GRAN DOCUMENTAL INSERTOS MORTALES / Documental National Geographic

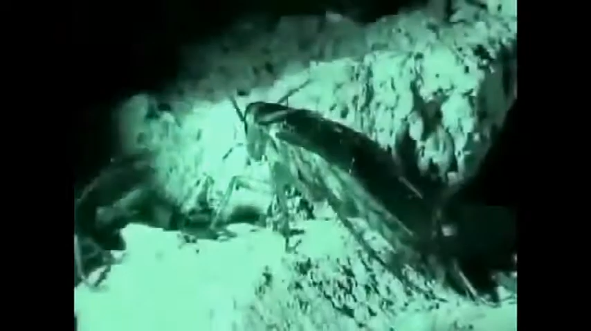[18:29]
Con frecuencia se encuentran en grandes números en lugares oscuros y ocultos como estos.
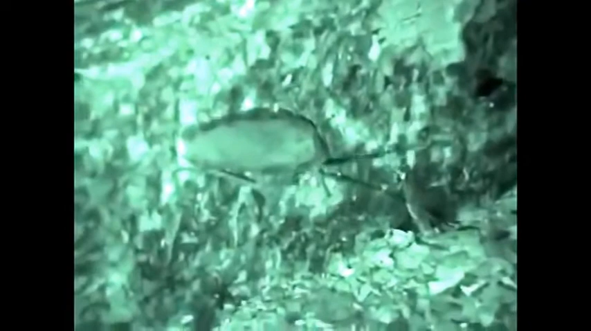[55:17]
Tendremos que sentarnos y quedarnos callados. Las cucarachas son increíblemente sensibles al sonido.
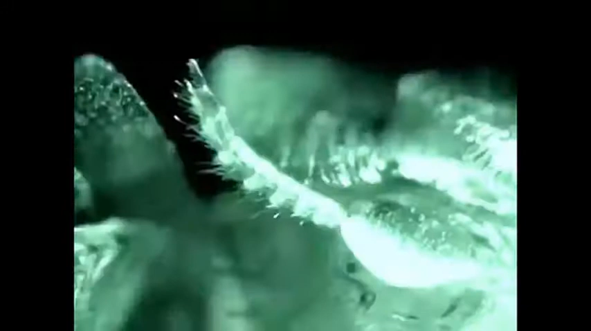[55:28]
Tienen unos pelos diminutos sobre el dorso muy sensibles a las vibraciones.